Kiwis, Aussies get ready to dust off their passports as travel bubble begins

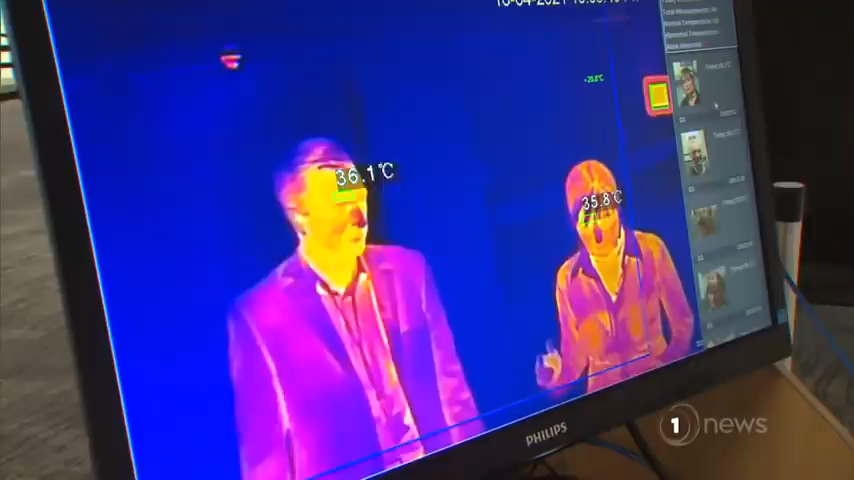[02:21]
Among the safeguards, a thermal camera at Wellington Airport to screen passenger temperatures, and signs encouraging the use of the New Zealand Tracer app and Bluetooth.